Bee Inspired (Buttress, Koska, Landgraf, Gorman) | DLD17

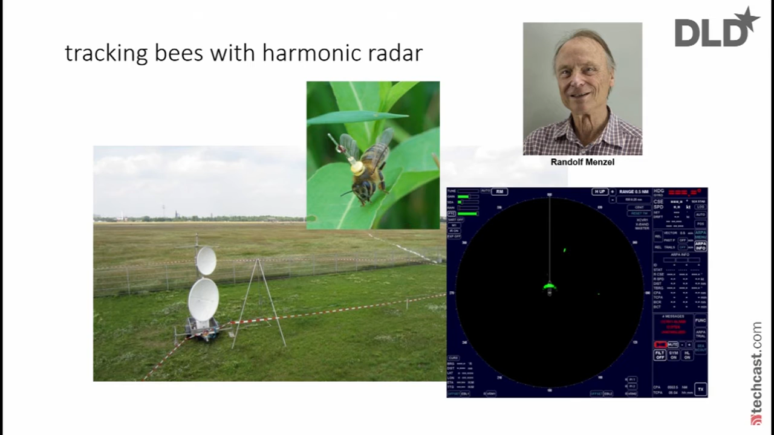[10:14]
We call those transponders. And those are built such that they reflect this radar rays. Okay? And so, we see the green dot here is actually a bee flying in the field. And from that, we can infer whether they were able to decode the dance or not. Okay? And this is what comes out. This is the green line saying where the robot danced to.